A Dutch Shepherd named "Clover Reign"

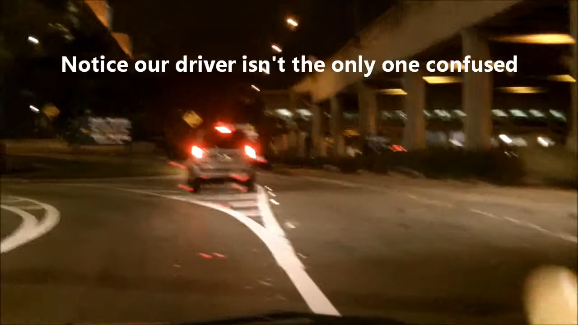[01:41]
And it said one hour parking right here. That's 234 terminal. See it? Okay, alright, it is?